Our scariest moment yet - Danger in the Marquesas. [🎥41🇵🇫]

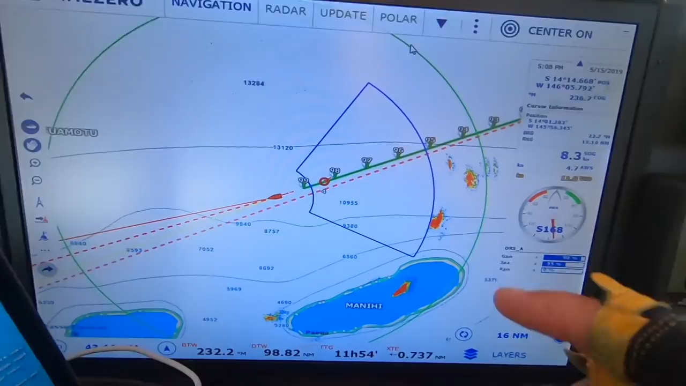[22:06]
The radar, we've got the squall coming. It's 12 miles away.